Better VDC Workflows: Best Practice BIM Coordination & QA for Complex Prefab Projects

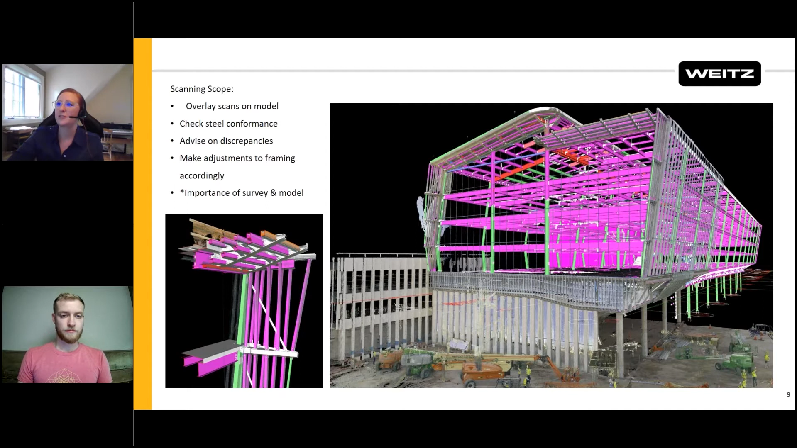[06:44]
and make adjustments to framing accordingly. So to do this, the considerations we had to take into account were, number one, we needed a federated model to compare the scans against. So a big haul was getting all the subs aligned for one cohesive design model. The next consideration was how we were going to capture scans given the size of the project, the limitations of the site, and some line-of-sight issues. So we'll go through some of that. Third was how do we check that these scans are accurate? And fourth is how do we get the model and the point clouds to actually overlay,
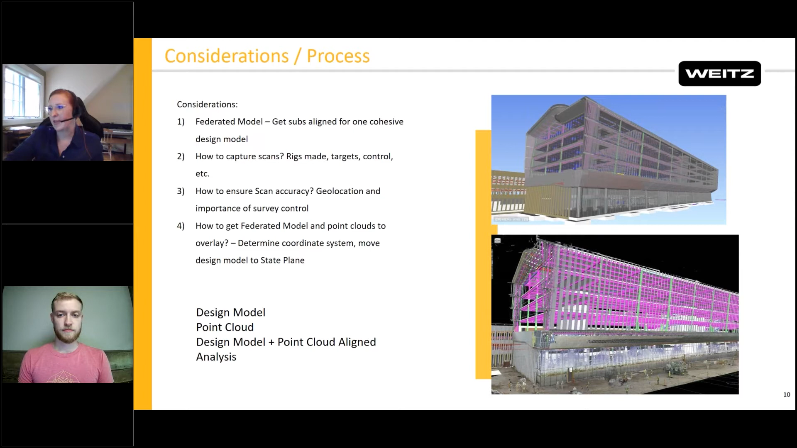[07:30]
especially when you're coming from a design coordinate system and like a real world state plane. So went through some work to get those all working. So first with our federated model, again, we had all these trade models and different authoring platforms.
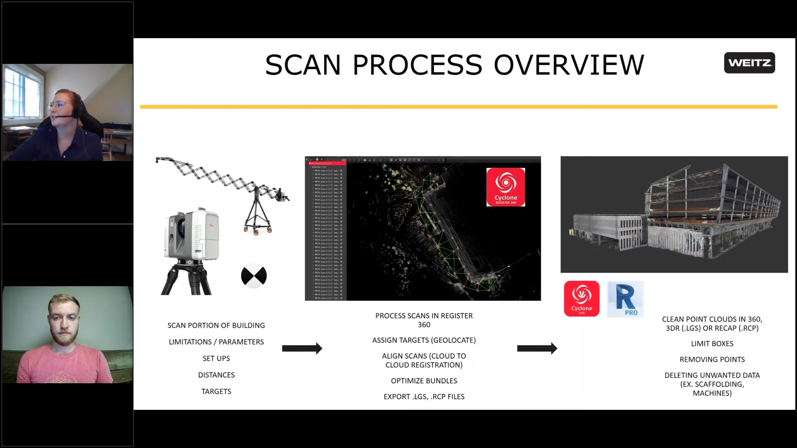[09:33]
We'd clean them up. Sometimes we'd export them to 3DR or recap and clean them up after a bit more as well. And this would allow us to bring either this LGS file that is proprietary to Leica or our RCP file, which is the Autodesk friendly version into Navis. But again, I'm a thing we had to take into account capturing these scans.
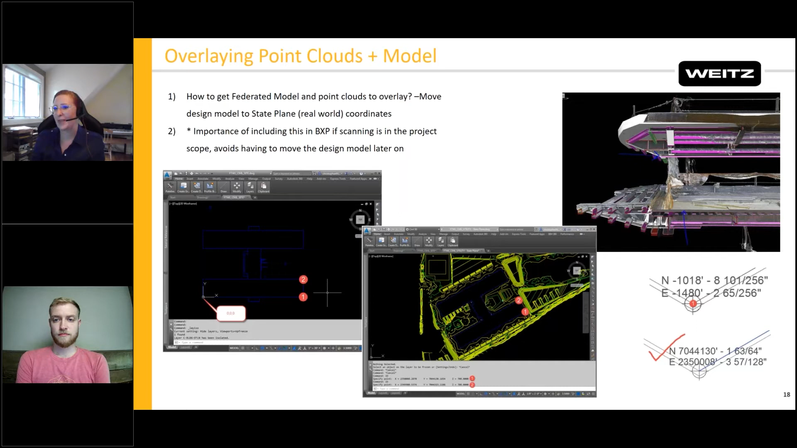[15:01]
shared coordinate system so that once everyone exported with those shared coordinates, they would all fall right in in the same place in this NAT83 state plane system and our scans would fall right on top of them. So once we finally had all these aligned, we were able to start our analysis. So what you're seeing is the scans overlaid on the model based on where they were geolocated to.
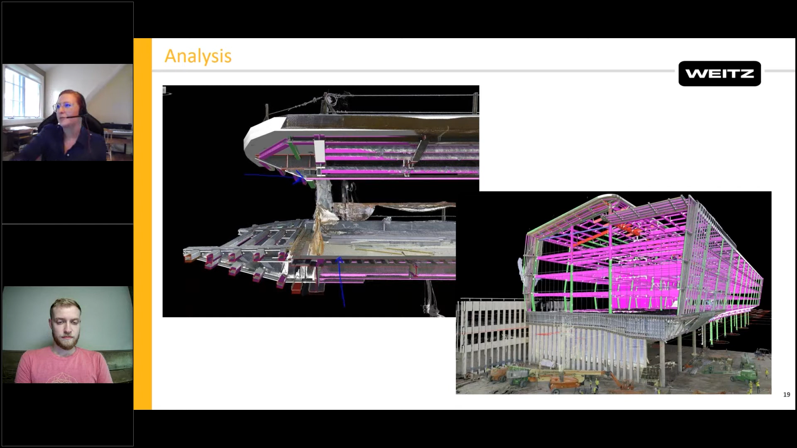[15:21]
So we were able to kind of compare the as-built scans to the as-designed model and see where we were off. This is where Verity came in.
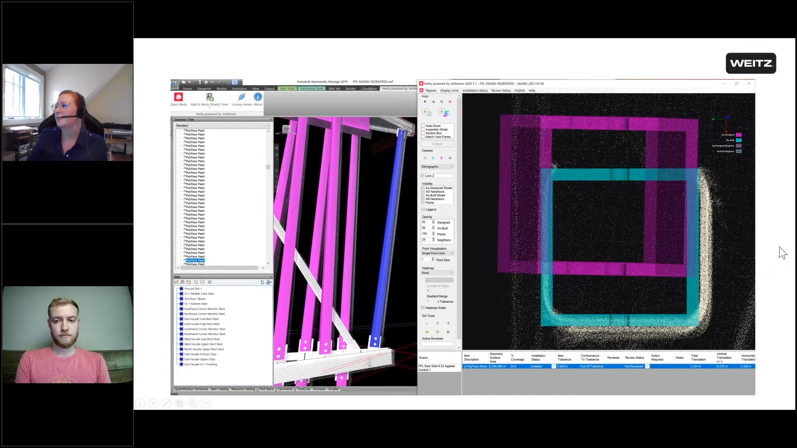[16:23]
So we were able to identify the delta between the as-designed model, which is what you see on the right side in pink, and the as-built model where Verity's algorithm identified probably the highest concentration of points and therefore where the actual member was located in the field. So we're able to do this for multiple steel members. For steel members such as these tubes, where framing was attaching directly to, as well as I-beams, where any sort of deflection
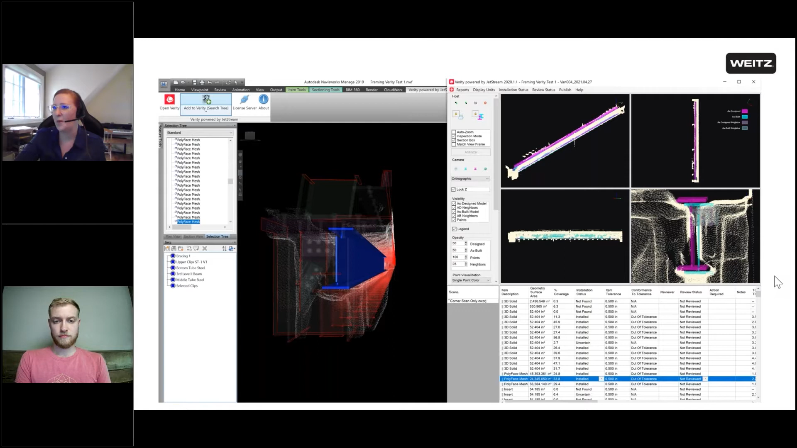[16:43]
had to be recognized because it would mean panels might sit lower than they were supposed to and not line up with certain joints.
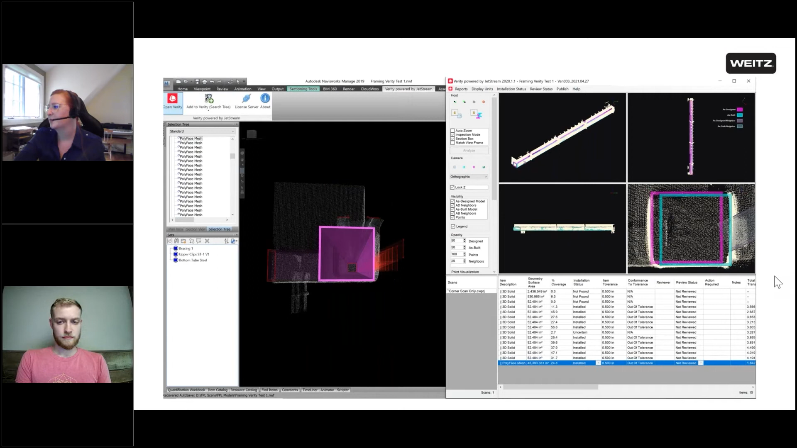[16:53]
As we can see, we kind of were able to flag every piece that was out of tolerance and provide all this information to our subs.
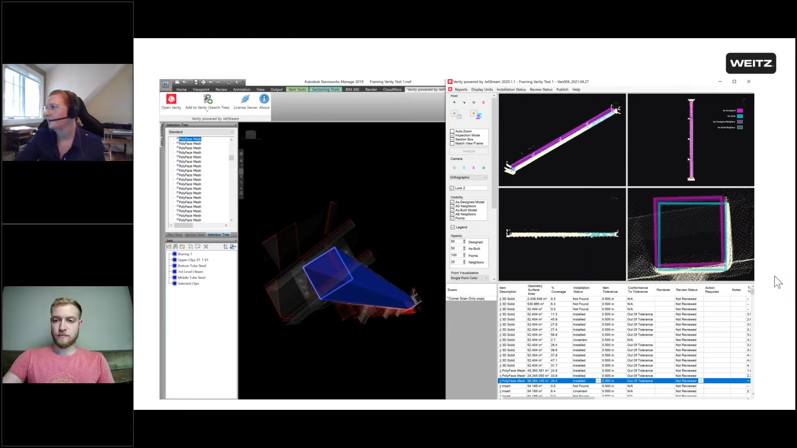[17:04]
We're able to also do this with our, we had clips that were welded to the steel that our framing members which supported these ACM panels were attached to.
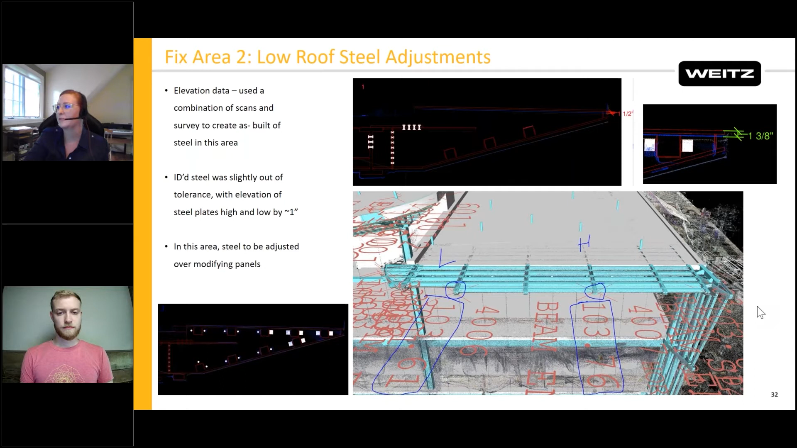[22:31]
and allowed us to work with our framers and our engineers to see what was still acceptable with tweaking the design that we could still maintain wind loads and still maintain the ratings that we needed. This was really valuable. Continuing on the project we were doing progress scans and framing and sheathing just as a like QC to ensure the panels would fit. So overlaying that on the model making sure that this framing and sheathing wasn't too far out from where it was supposed to be and making sure it wasn't walking at all. Another thing that we had to take into consideration was down the 500 foot length of this building we only had about a quarter of an inch of tolerance for these panels to move because we had to have every panel joint align with our curtain wall and mega wall joints.